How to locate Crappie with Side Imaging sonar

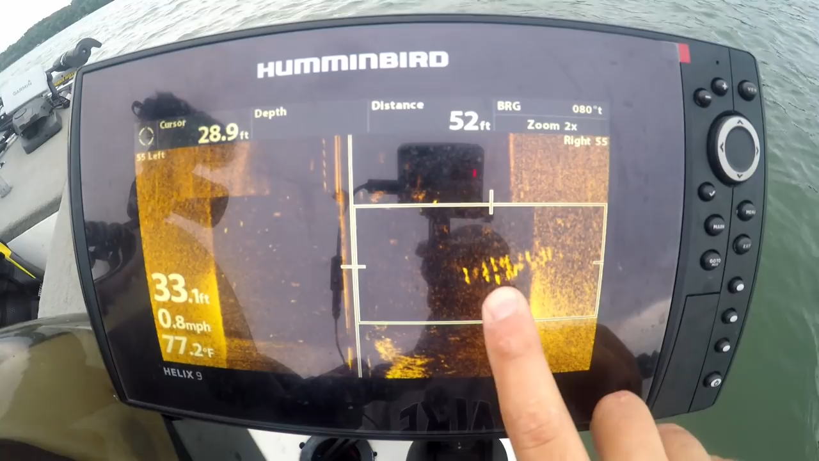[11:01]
On screen: water 77.2°F, speed 0.8 mph
They might just be suspended all over the place That's where side imaging like this is so key In order to find these crappie, but this is a perfect example of them. It's not a very big school Maybe I don't know There might be a couple dozen in there. It's not a huge school, but those are 100% crappie I haven't seen any other type of fish With that size of school suspend off the bottom You know in a kind of a I don't know a pattern like that Every time I see crappie on a sonar, that's what they look like When they're when they're tightly schooled when they're not tightly schooled. It's really hard to see them It's kind of really hard to make out what they look like but
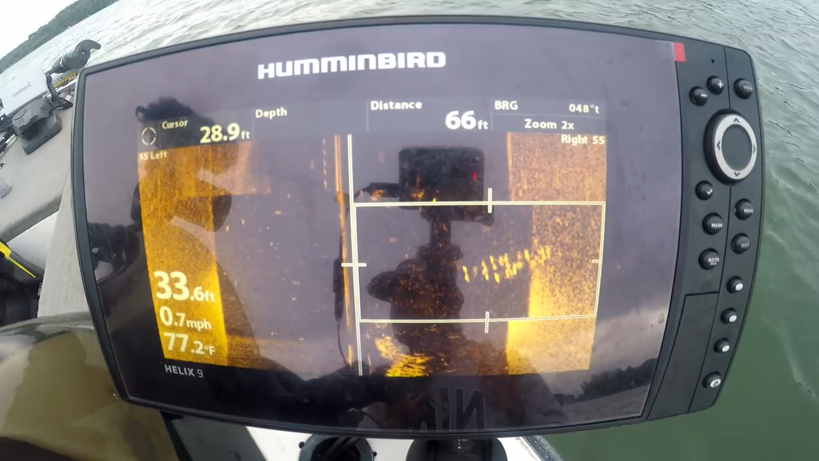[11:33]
On screen: depth 33.6 ft, water 77.2°F, speed 0.7 mph
Late summer Side imaging. This is how you do it right here. I hope this helps.